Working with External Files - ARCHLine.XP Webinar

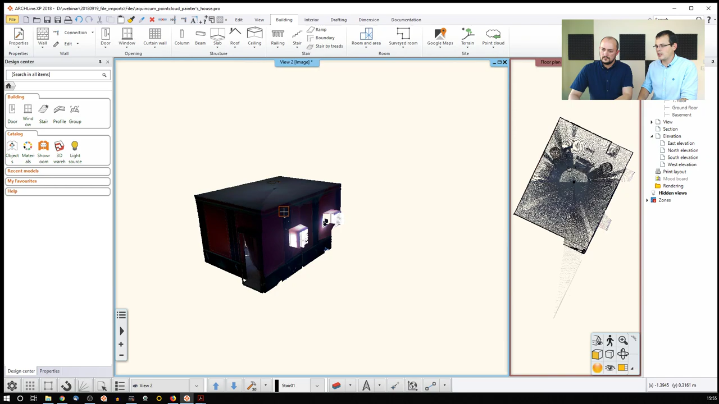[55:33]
And then we have this kind of sort of panel, which we can set up to see where we want to have this cutting panel.
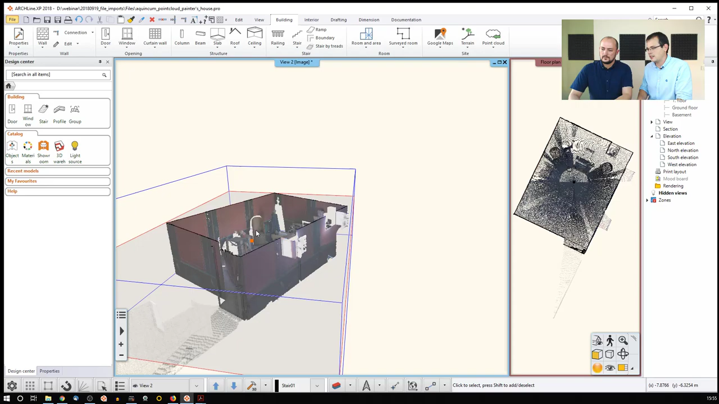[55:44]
So like that, if we are satisfied with that, we just hit enter. Now the top is cut off. It's at the window level. Yes, it's at the window level, but this is not enough yet, because if we are going to use this as it is, all the objects furniture would be there.
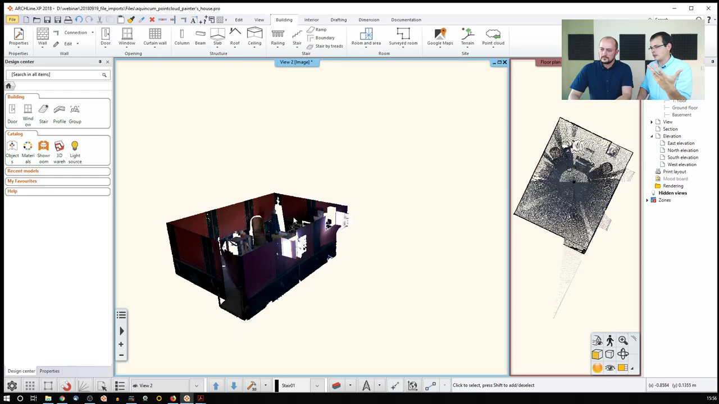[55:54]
I don't want them. So I'm repeating the same thing. Yes. I say I want to clip it from the bottom and click on the model again. And then I have another sort of panel to cut the model.
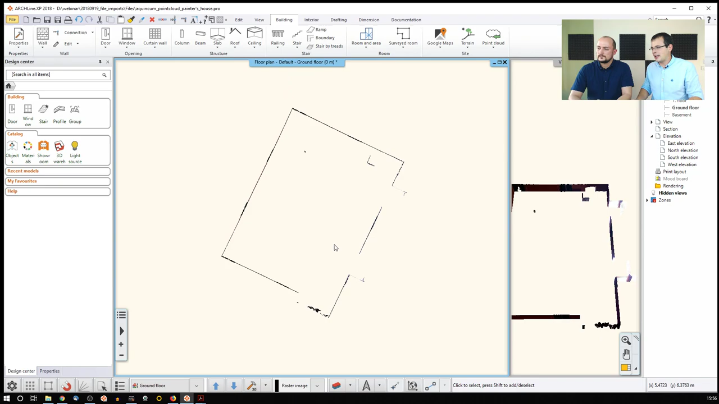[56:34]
Now it looks similar to what we saw when we used the scan data. That's right. Now the thing is that in order to effectively work with the point clouds, which I'm not going to do every step now, but you have to have slices out of it. So you have one slice and another one and then the vertical ones and other horizontal ones. But whenever you make a slice like that, you can copy these raster images for later use, because whatever I'm going to do here, the 2D will always refresh here.
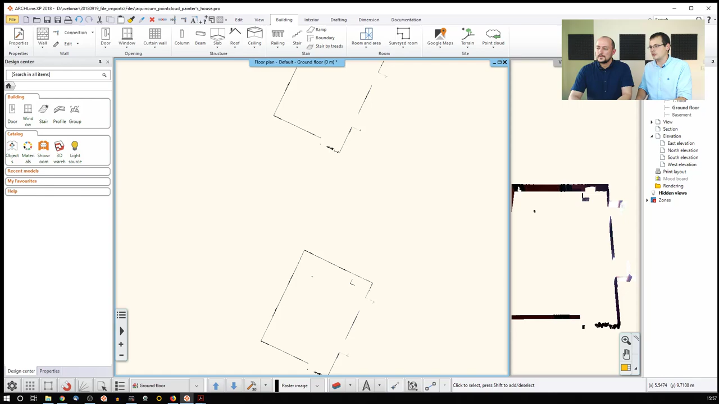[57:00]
So just make sure that you have copies, save them into different 2D drawings if you want. Now comes the niche or something like that. That's right. Now comes the part when we actually redraw this, the same way as it would do with raster images.
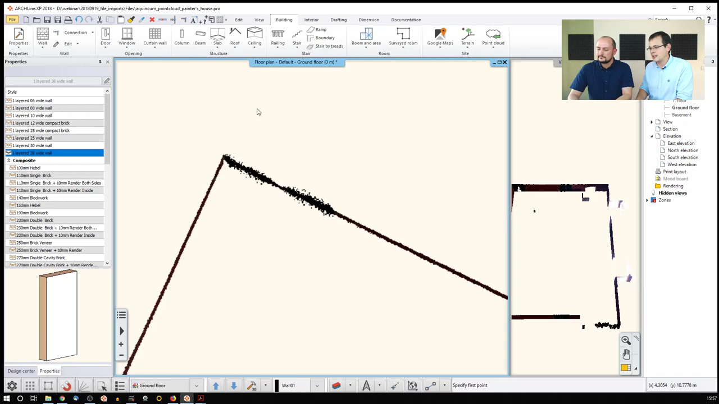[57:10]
So I click on the nodes and notice that this is already in scale. So I don't have to care about scaling this.
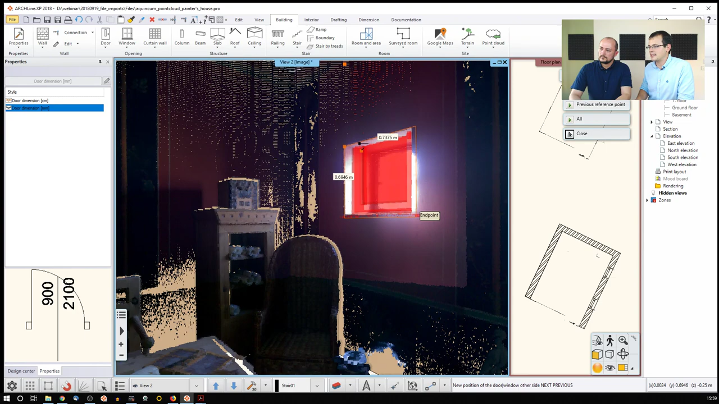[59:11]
So you would need to be a bit slower than that to actually be as accurate as possible. But that will be a way to copy what you see. Notice that there are gaps in the measurement. The wall is taking shape so you can see the walls behind the the objects now.
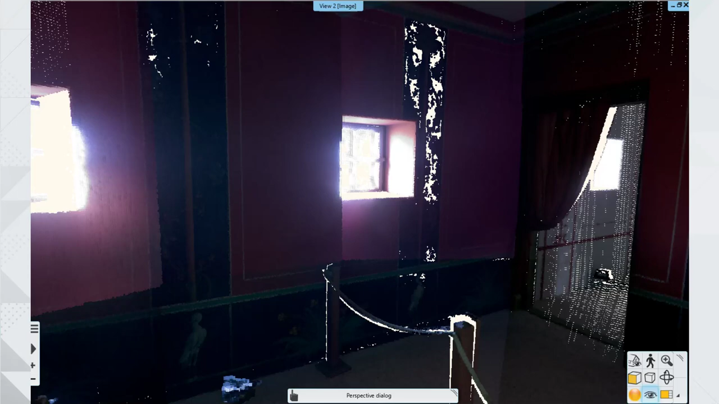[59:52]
So that's what the point cloud generating laser scanner saw. So these were the these were the points that are going to be turned into a three dimensional model. We took a bunch of pictures and based on that, we were able to create something like that.
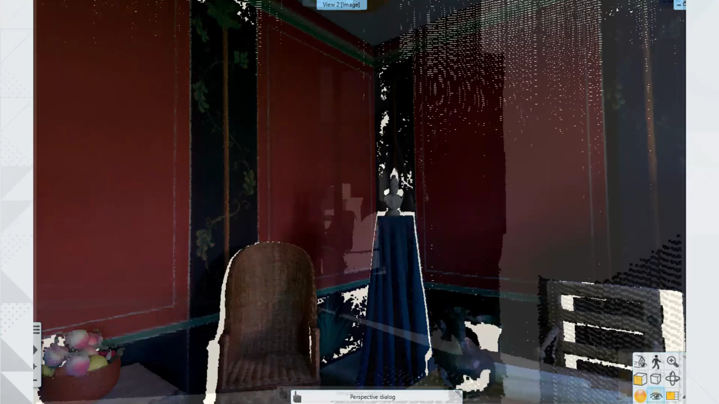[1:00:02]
So this is the same location. Obviously, it took a lot of work to rework this thing. So we had to make three dimensional shapes for furniture pieces.